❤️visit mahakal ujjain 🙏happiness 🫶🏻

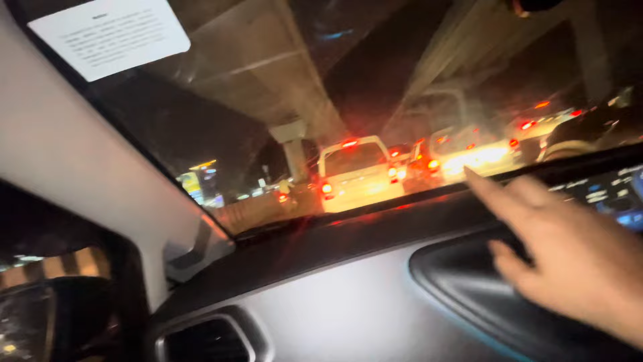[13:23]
और ट्रैफिक देखो आप कितना ज्यादा लग रहा है, पता नहीं हम लोग पहुँच पाएंगे कि नहीं। हम लोग जो मूवी देखने जा रहे हैं वो है डेड पुल।